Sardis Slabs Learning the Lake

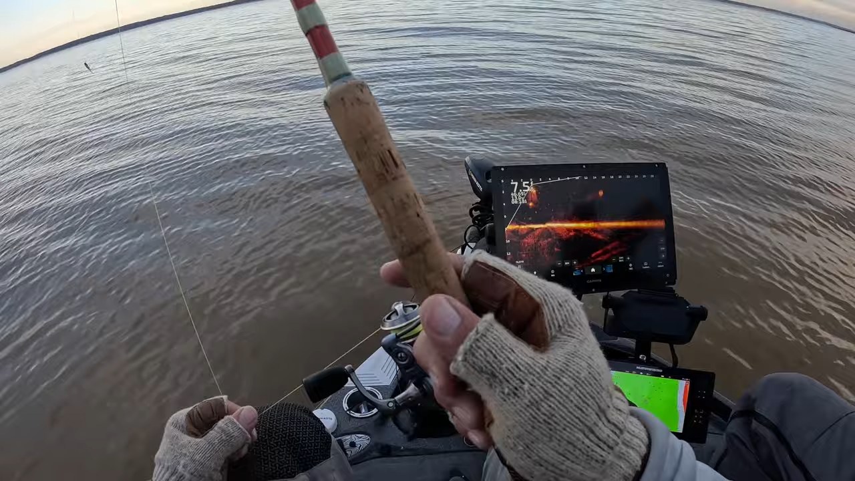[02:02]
move for the baits we had to put it on their nose it had to stay on their nose for us to catch these fish they made it easy for us as you can see on the screen right now i'm going to blow it up right here these fish were in our
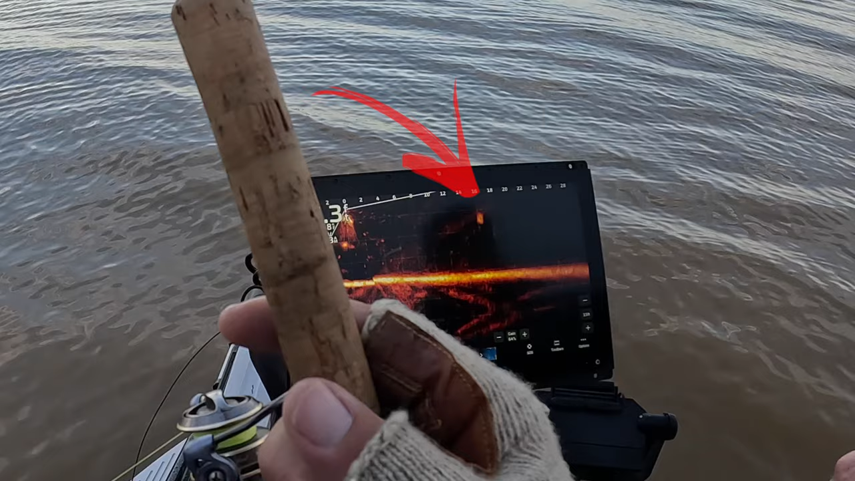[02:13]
face making it easy for us to do this but at the same time they were shallow so we had it we had a pitch at them 14 15 feet
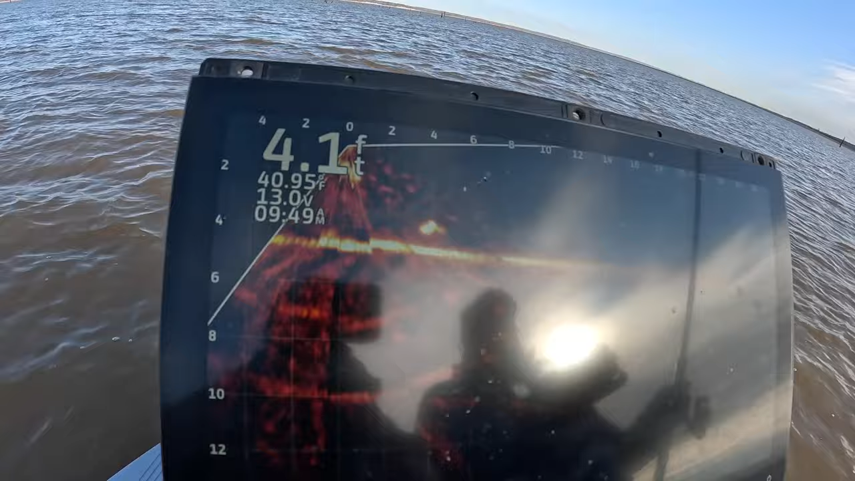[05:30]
On screen: depth 4.1 ft
and uh we've been uh pulled a few times today already but look at that that is a monster fish could be a carp you never know there's one on the ground down there too but just having a lot of fun learning a lake never been on and that makes it a lot of fun